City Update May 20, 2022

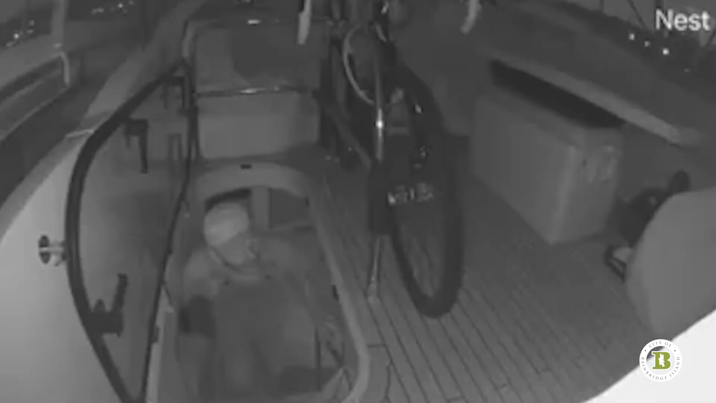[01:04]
In a separate incident on Saturday, a boat owner alerted police to a prowler aboard his boat at the Winslow Wharf Marina. Cameras recorded the intruder who apparently spotted the camera and left without taking anything. Officers searched the area but did not locate anyone.